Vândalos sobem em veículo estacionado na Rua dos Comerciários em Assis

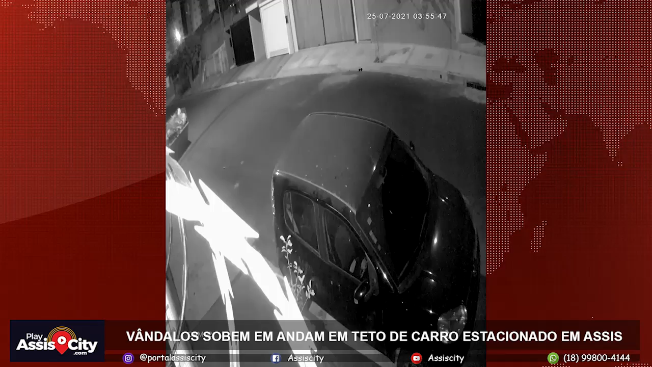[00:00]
Na madrugada de domingo, 25 de julho, vândalos subiram e caminharam por cima de um veículo estacionado na Rua dos Comerciários, na Vilouro Verde, em Assis. Nas imagens da câmera de segurança, é possível ver quatro pessoas se aproximando do veículo enquanto caminhavam na rua. Após isso, duas delas sobem no veículo e caminham sobre ele, até acionarem o alarme e saírem correndo.